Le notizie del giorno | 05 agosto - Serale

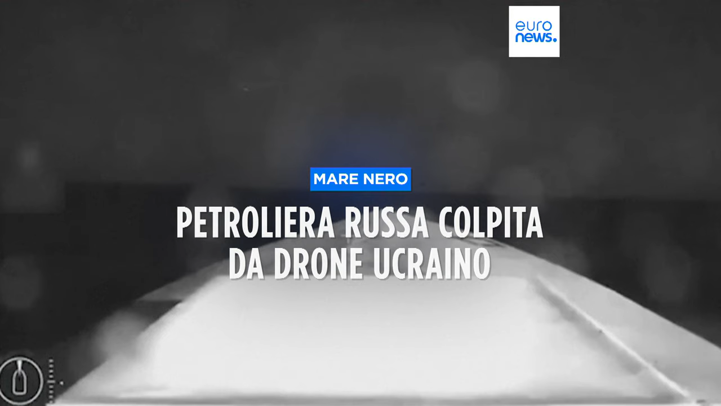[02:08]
Secondo fonti di Mosca l'attacco è avvenuto nello stretto di Kerich.
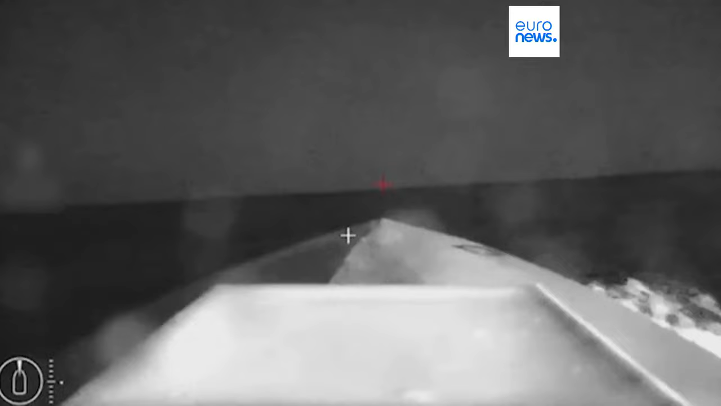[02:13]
È stata colpita la sala macchina della petroliera vicino alla linea di galleggiamento sul lato di Tribordo. Lo ha ammesso su Telegram l'agenzia federale russa per i trasporti marittimi e fluviali aggiungendo
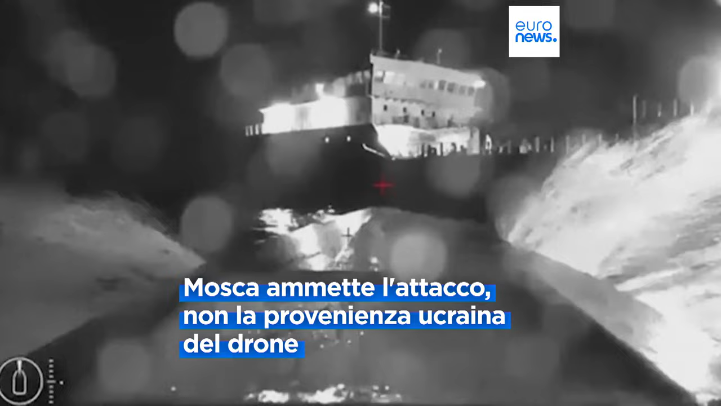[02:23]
che non ci sono state vittime tra gli 11 membri dell'equipaggio ma ci sono stati feriti.